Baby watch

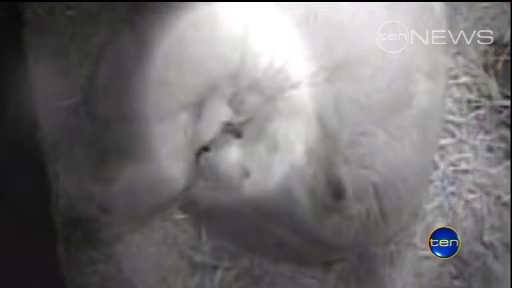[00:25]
time to go and take a drink which had staff pretty concerned but she came back before too long and put the cub back on her chest which was a big relief for everyone.
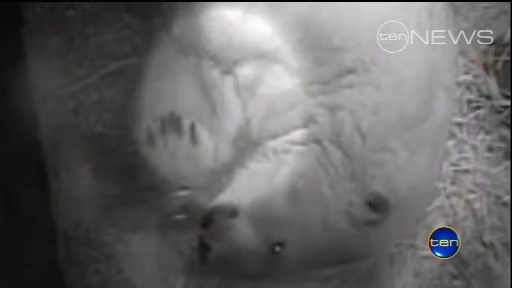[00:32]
Now staff say the cub is actually starting to grow a few white hairs and in about 30 days it's expected to open its eyes for the very first time.
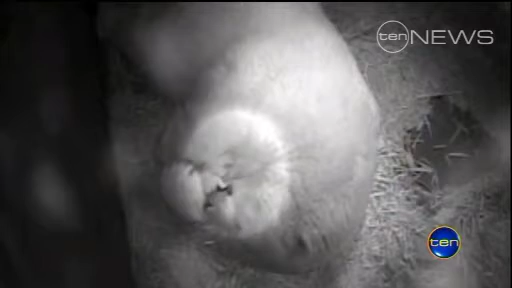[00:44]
In eight to ten weeks we could find out whether the cub is a boy or a girl and it's likely to be around four months before the baby bear is put on display to the public although SeaWorld does have some very exciting plans to give people a chance to see the cub for themselves sooner than expected.